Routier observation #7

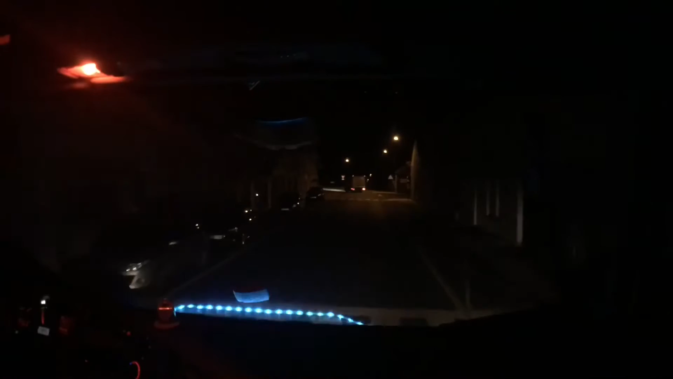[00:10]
ici, c'est un stop garçon. Hein. Même pas il s'arrête, rien du tout, il ralentit même pas.